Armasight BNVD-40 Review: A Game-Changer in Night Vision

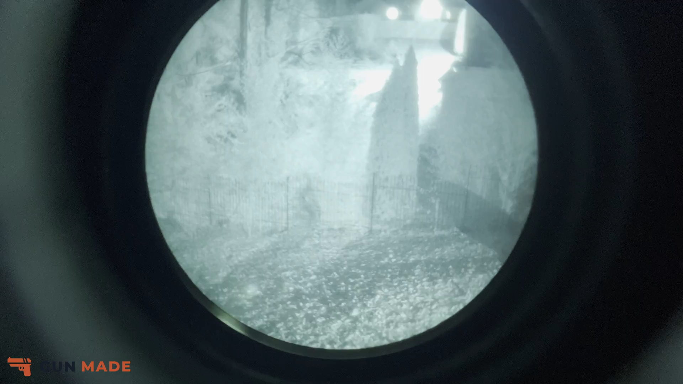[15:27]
I can just slowly start adjusting that gain, or real fast if I need to,
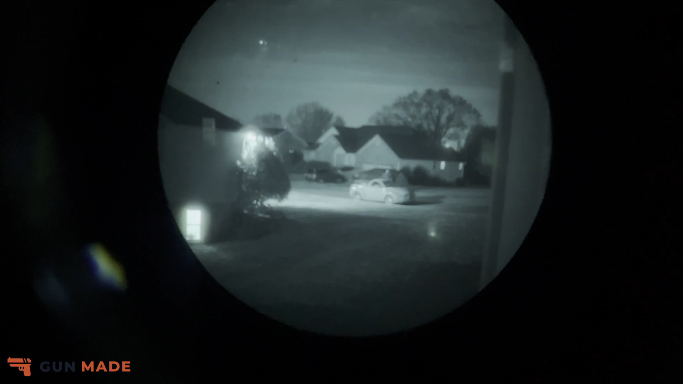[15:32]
and get this thing up to the brightness level that I need it to be at.